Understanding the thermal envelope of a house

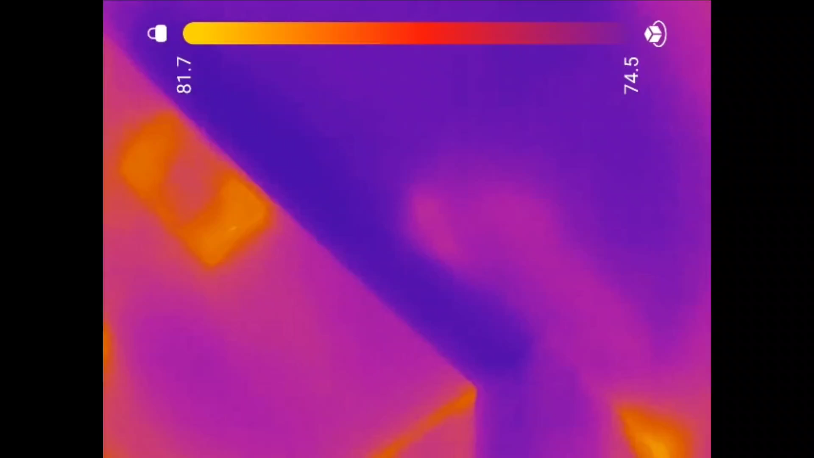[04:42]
So what's going on? Is it not connected? Is it kinked? I don't know.
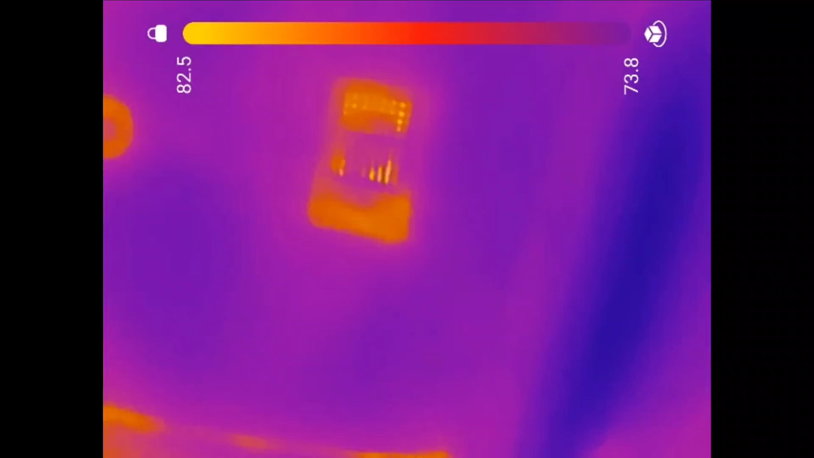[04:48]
But that's for the HVAC guys to figure out. So there you go.